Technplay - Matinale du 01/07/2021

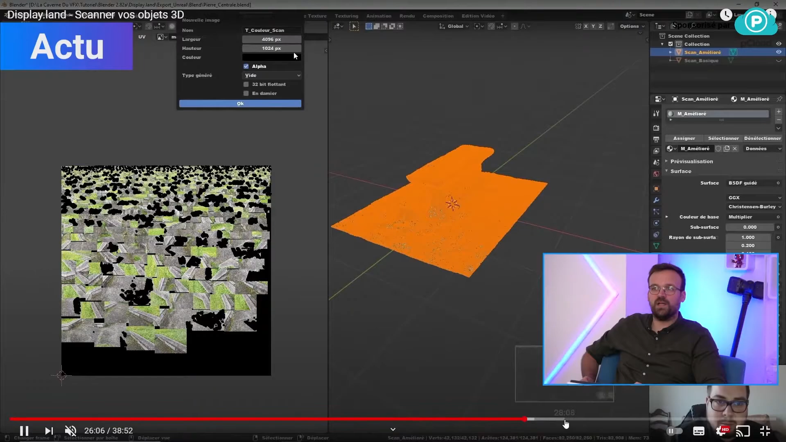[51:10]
j'ai vu des projets un peu plus évolués là dessus des mecs qui arrivent à faire des scènes complètes à refaire des scènes complètes 3D de leur environnement comme on l'a vu un petit peu avant comme on l'a vu un petit peu avant plutôt ouais donc
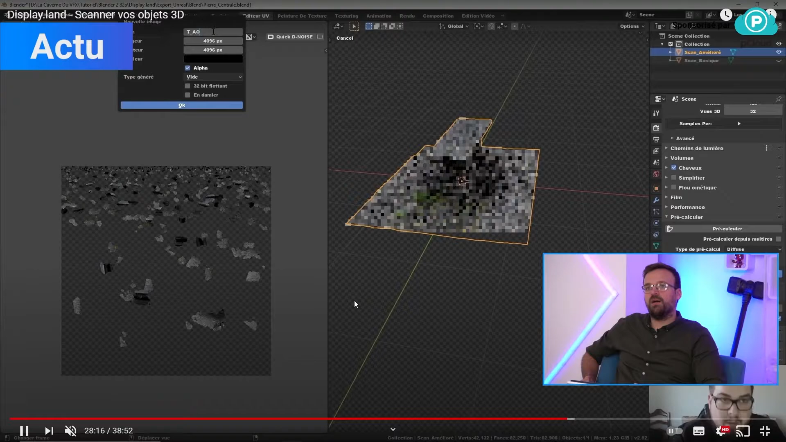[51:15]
là il nous montre comment il nettoye un petit peu l'image de base on va pas aller plus loin mais cette technologie moi je l'ai trouvé assez folle le problème c'est que bah ça a pas vraiment